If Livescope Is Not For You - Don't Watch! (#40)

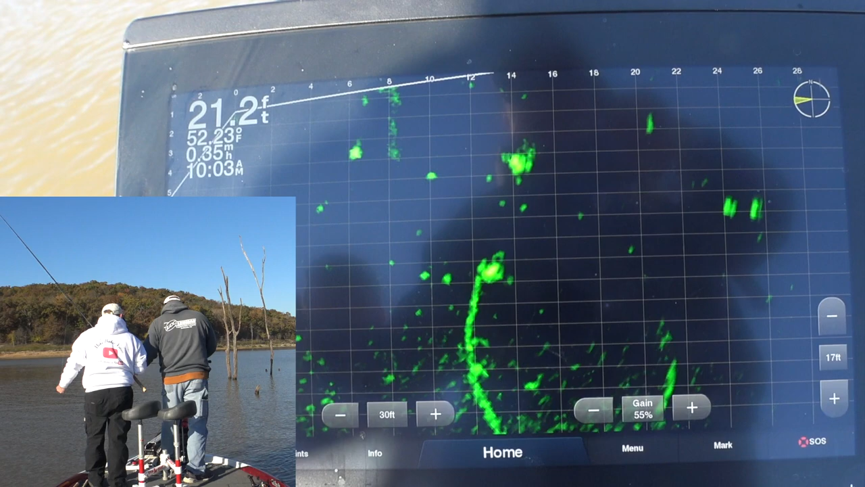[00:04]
On screen: depth 21.2 ft, speed 0.35 mph
That looks like pretty good fish. Yeah, if it's a crappie.
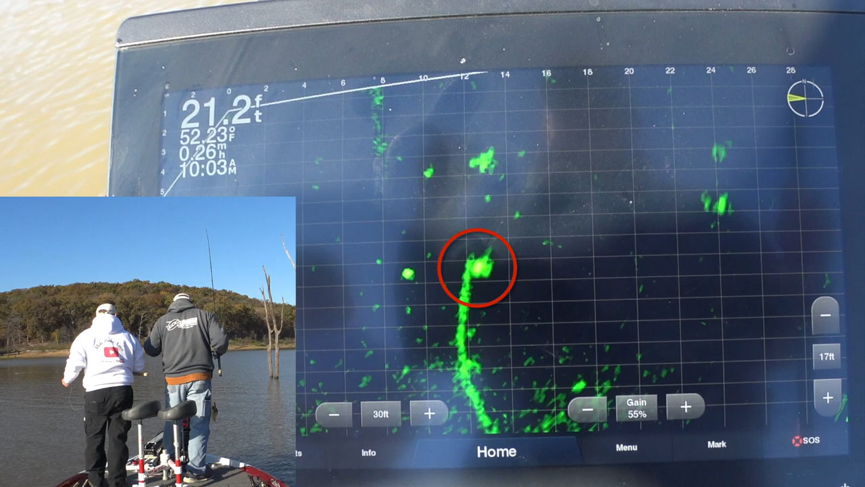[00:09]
On screen: depth 21.2 ft
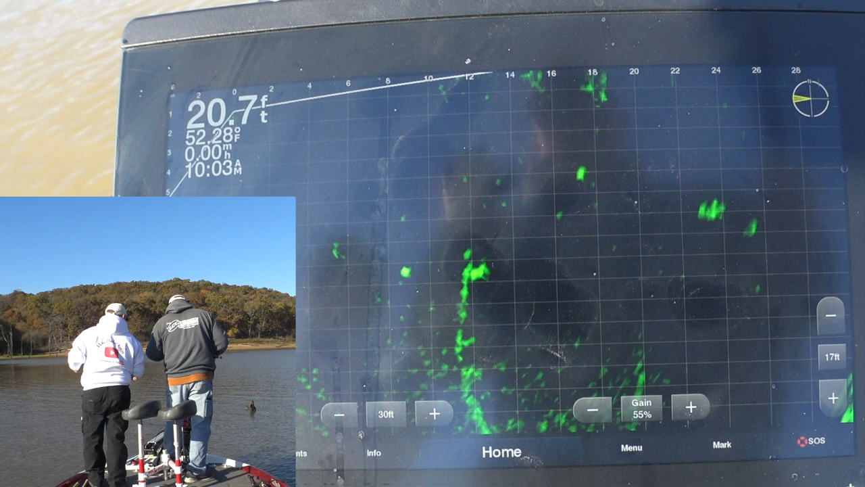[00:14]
On screen: depth 20.7 ft, water 52.28°F, speed 0.00 mph
Oh, and you just missed him. Oh, I just about knocked him in the head. There you go. Come on, crappie. Oh, here he comes.
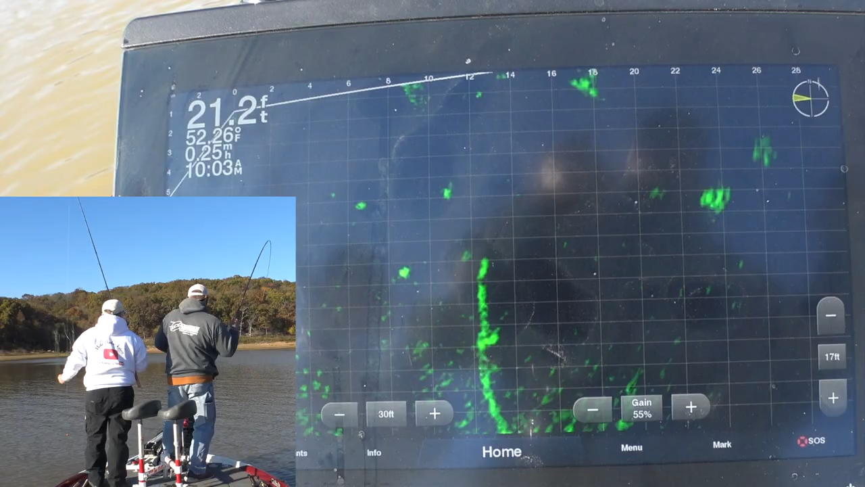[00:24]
On screen: depth 21.2 ft, water 52.26°F
Oh, yeah. Oh, yeah. Oh, yeah. That's a good one. That's a good way to start. Yep. Let's see that.
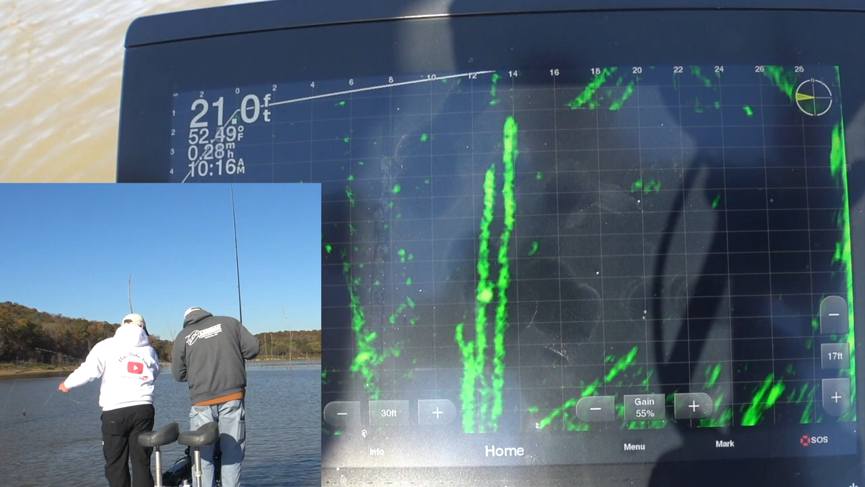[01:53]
On screen: depth 21.0 ft, water 52.49°F
There, isn't he? Not quite time. Not gonna come out after it. There he is. Yep.
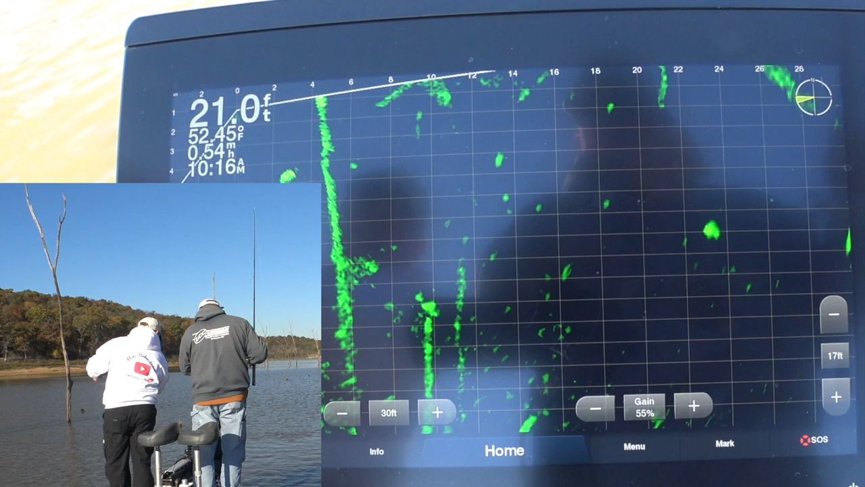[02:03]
On screen: depth 21.0 ft, water 52.45°F
Yep. Come there on. There you go. Come on. Come on. Oh, you finally got it.
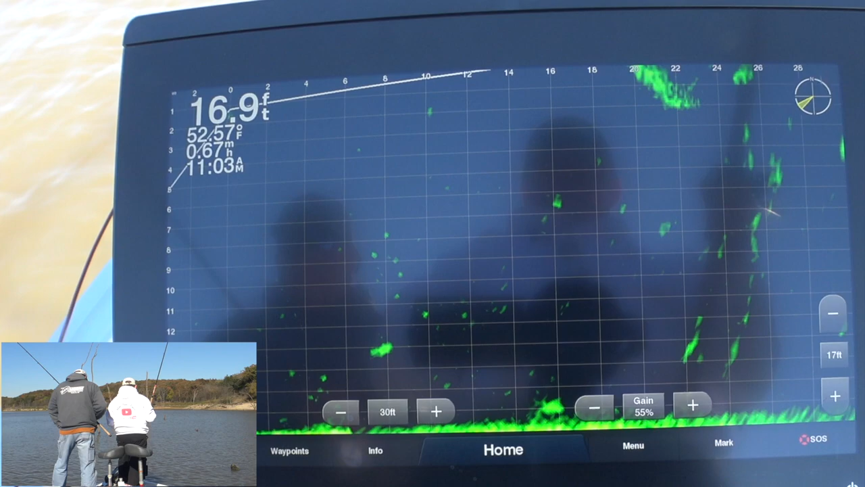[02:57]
On screen: depth 16.9 ft
I'm going to turn it off one of these days and I figure out how I got it on.
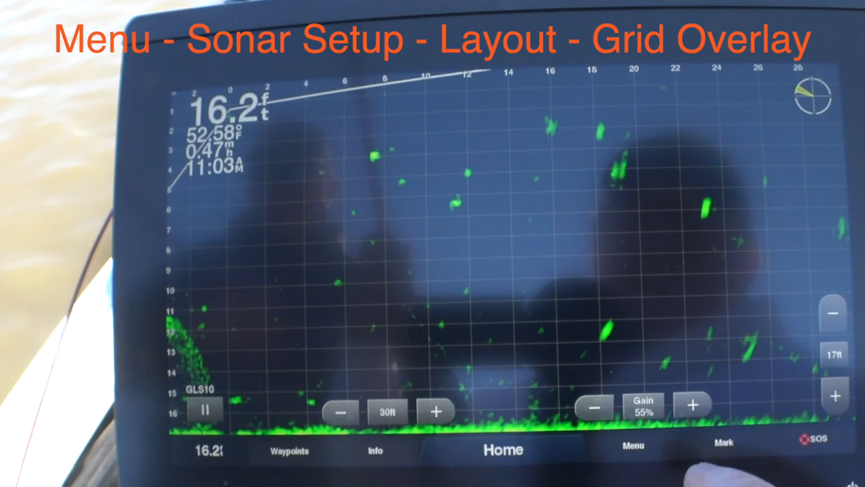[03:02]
On screen: depth 16.2 ft
Menu. Menu. And then sonar. Sonar setup.
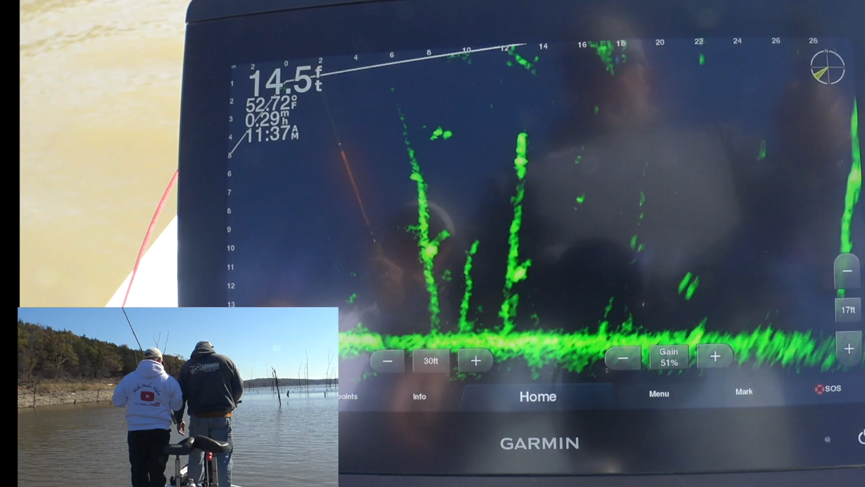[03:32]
On screen: depth 14.5 ft
Ride by him, catch that other one.
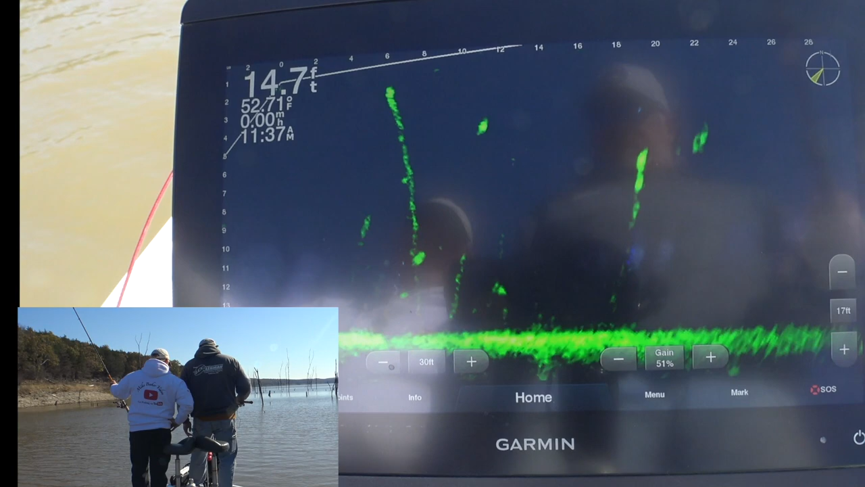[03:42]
On screen: depth 14.7 ft
There you go. You're gonna catch him. He's looking. Yes, sir. All right. There's a good one.
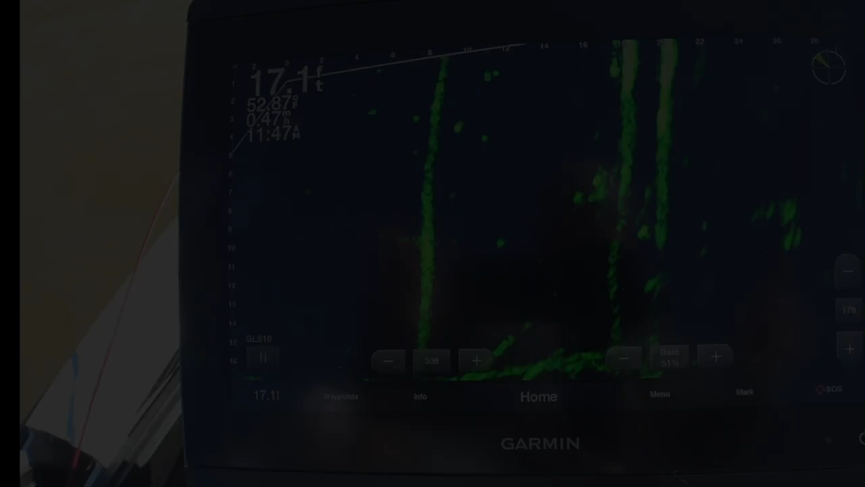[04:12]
On screen: depth 17.1 ft
There's one on that tree right there.
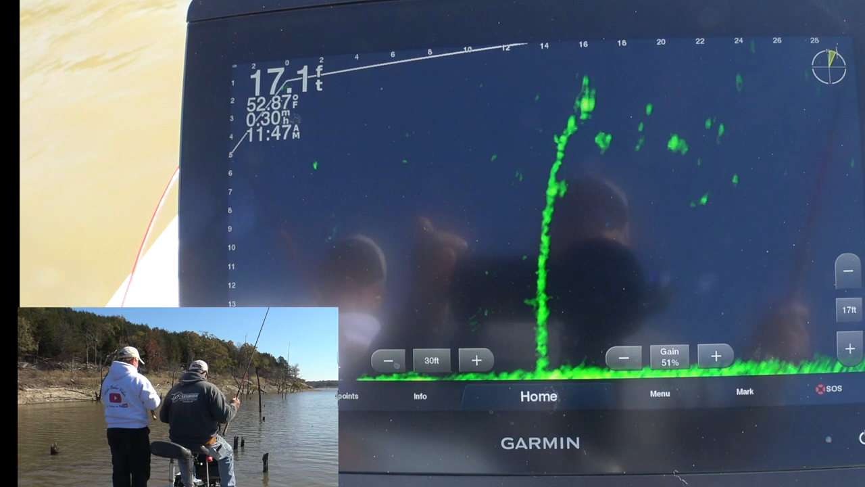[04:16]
On screen: depth 17.1 ft, water 52.87°F
On the other side.
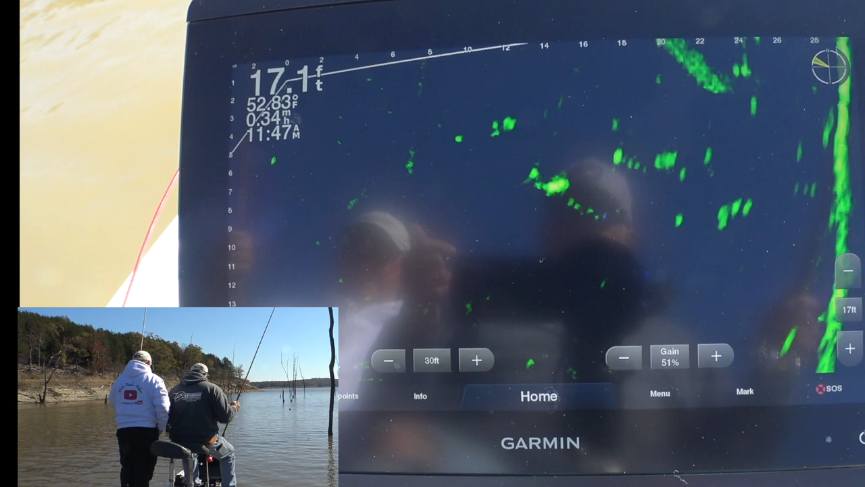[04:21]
On screen: depth 17.1 ft, water 52.83°F
Yeah.
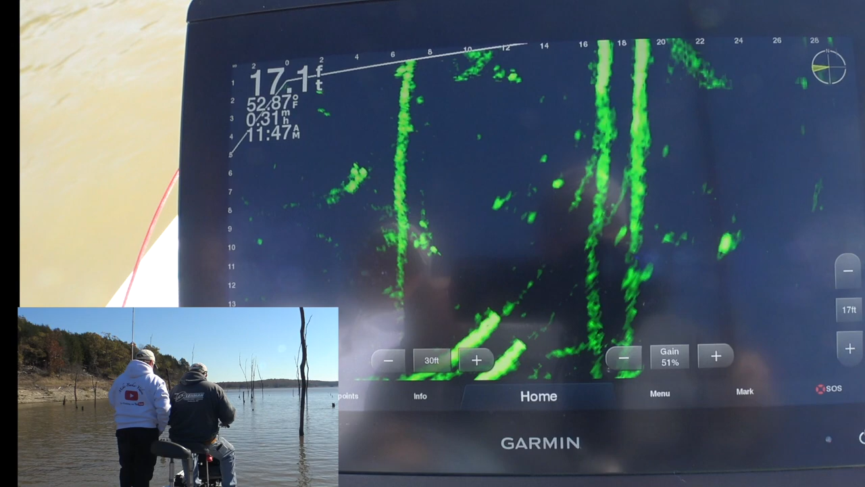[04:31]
On screen: depth 17.1 ft, water 52.87°F, speed 0.31 mph
Got it. There you go. Oh, that's a good fish. Yeah, that's a good, good one.